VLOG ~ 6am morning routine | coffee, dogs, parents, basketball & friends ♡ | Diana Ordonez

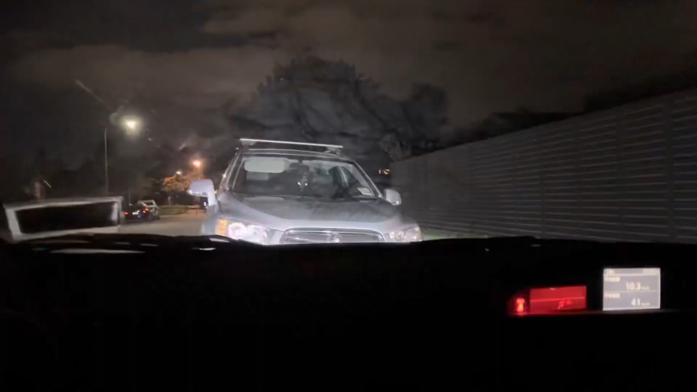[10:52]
That is my car right there, and we're just picking it up so we can go home.